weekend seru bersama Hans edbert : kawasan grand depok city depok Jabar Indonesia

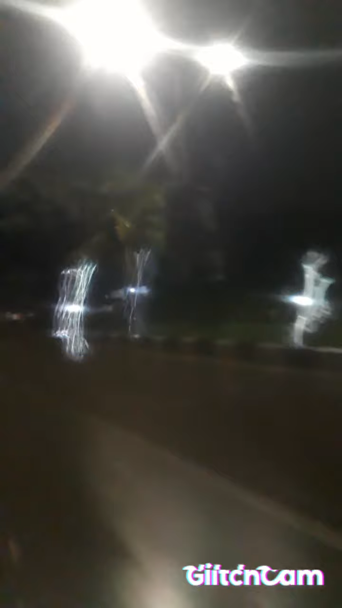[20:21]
Hati-hati nih saudara-saudara. Kurangi kecepatan ya saudara-saudara. Soalnya ini jalanannya licin guys, gue takut. Nah, ini di arah kiri dan ke kanan ini kita lihat, wah, ini sebenarnya ini cuma elit nih guys, lumayan.